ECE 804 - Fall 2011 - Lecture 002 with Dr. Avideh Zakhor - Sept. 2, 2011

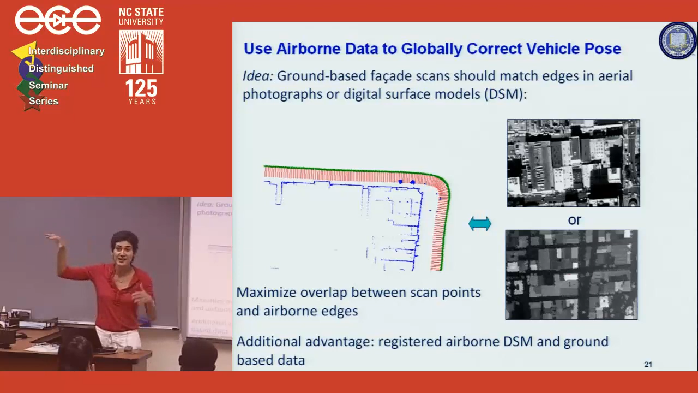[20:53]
We solved the Monte Carlo localization problem saying, look, the edge of the buildings shown in this aerial picture must line up with this horizontal scanner on the ground. So the aerial image and the ground data should be consistent with each other. I won't go into the details of it, but only to show that after we did that step, the path that we got was much nicer.
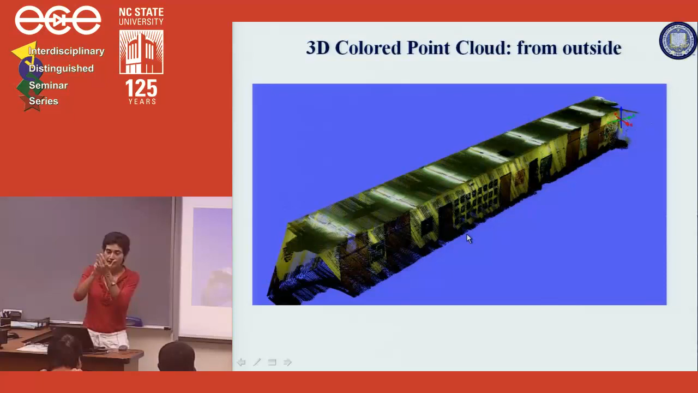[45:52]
It's still point cloud, but you can go to each point cloud and each point and associate the color based on the camera.
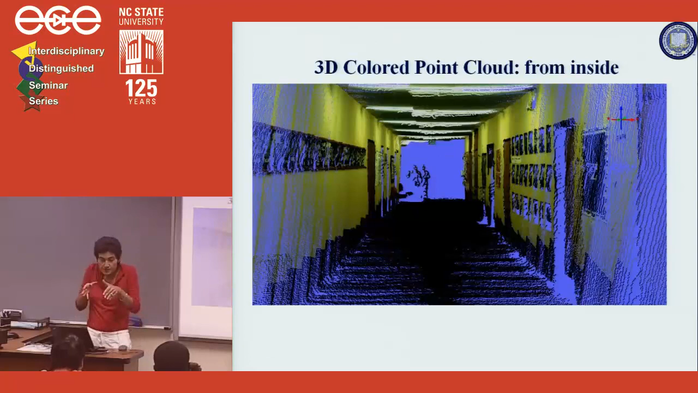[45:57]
This is the interior hallway, again, the point cloud representing that, three-dimensional point cloud of that.
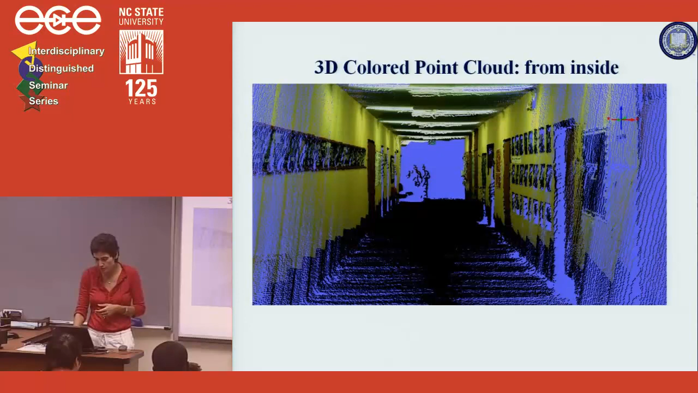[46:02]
This is a three-dimensional point cloud of a three-story scan we did, story one, story two, story three, or two story, one, two.
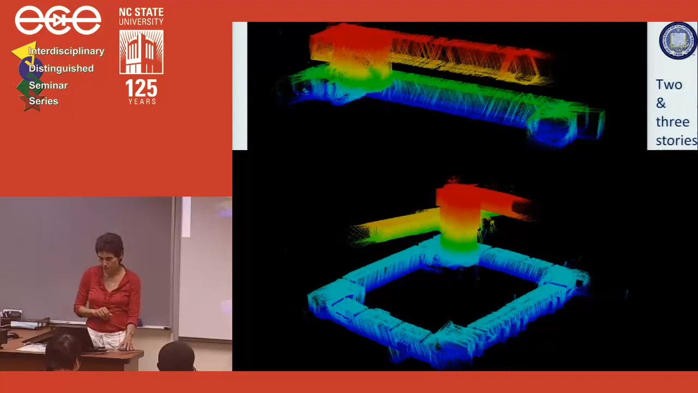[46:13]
And this is the staircase point clouds, so you can easily see the stairs from looking head on or sideways, et cetera.
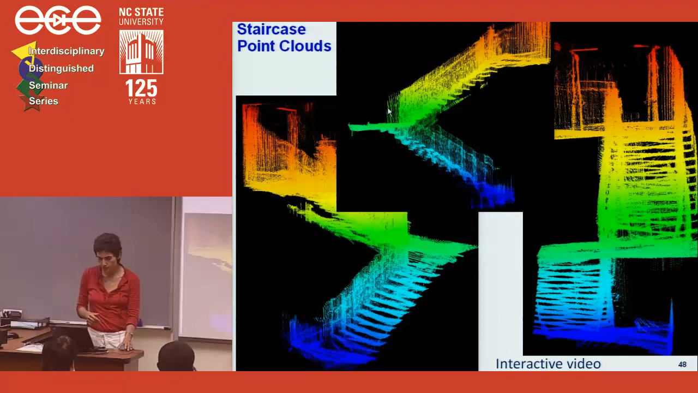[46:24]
There's an interactive video that goes with it, but I'll skip that in the interest of time. And one more point is that at some point, one of our sponsors asked us to make a non-backpack, but a system on wheels that we can roll.
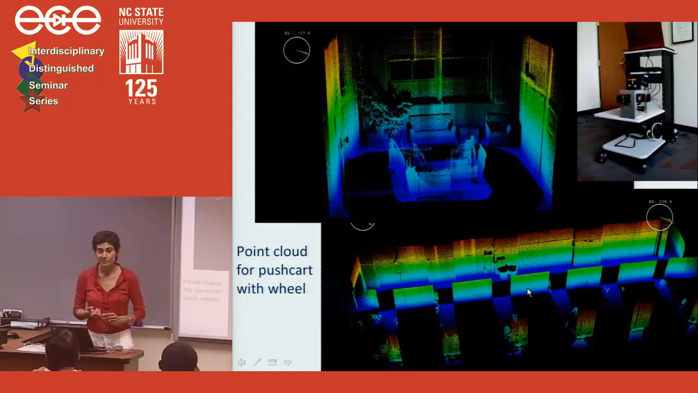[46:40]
And for that, they gave us more money, so we bought better laser scanners. And you can see the resulting point clouds. They look beautiful. If you're on a system with wheels, it doesn't pitch and roll. It doesn't tip over. It doesn't roll over, like a Jeep, for example. And so you get really clean point clouds. The localization problem is very easy to solve and nice pads.
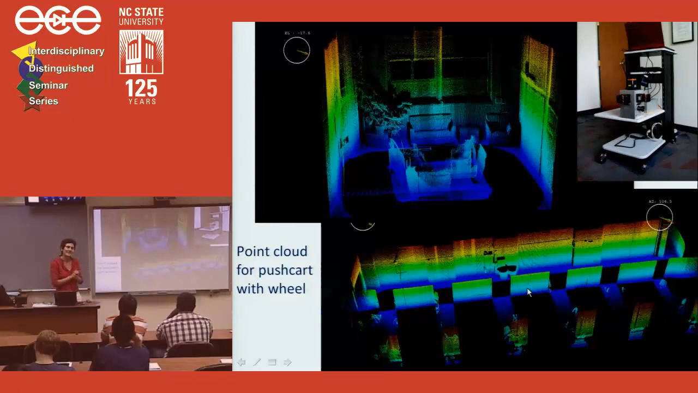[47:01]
And this is the cubicle areas in our building, which is really not as nice as what we got here.
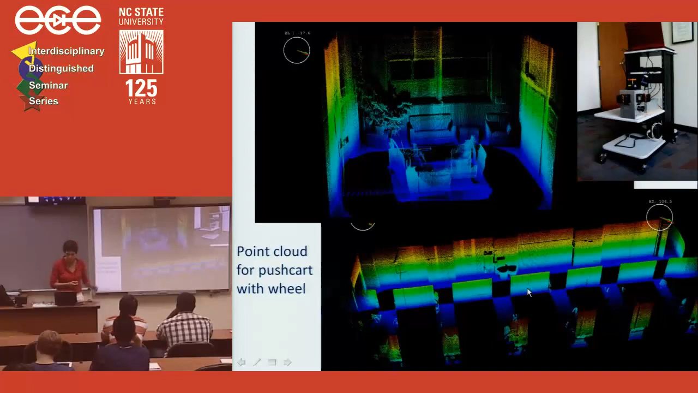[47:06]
But anyway, so that's the end of point cloud generation.